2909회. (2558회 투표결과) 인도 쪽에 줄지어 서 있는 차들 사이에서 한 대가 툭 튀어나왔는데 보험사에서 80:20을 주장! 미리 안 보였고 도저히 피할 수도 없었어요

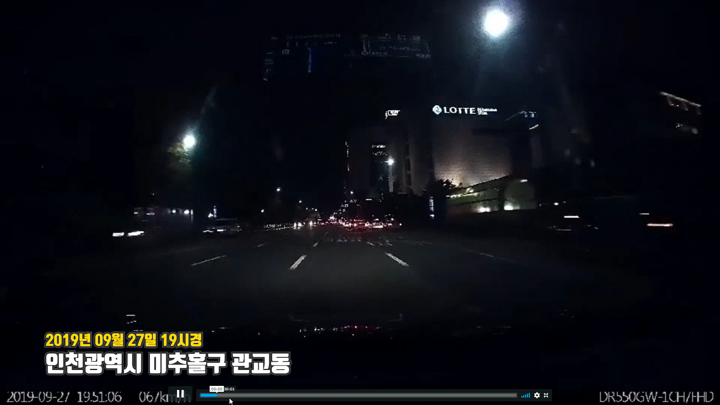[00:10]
아이쿠! 오른쪽에 차들이 쭈르륵 서 있었는데요.
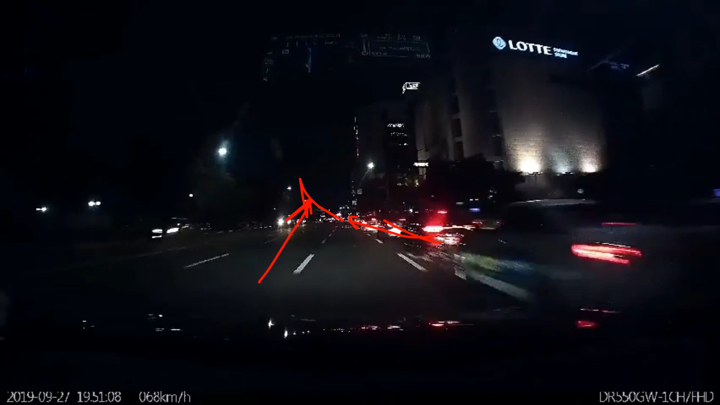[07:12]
여기서 나오더라도 이쪽으로 가면 여기까지는 안 나오니까요. 예전에는 저렇게 갑자기 툭 튀어나온 거 100 대 0이라고 그랬는데 왜 80 대 20으로 얘기하시나요? 그건 상황이 달라서 그렇습니다.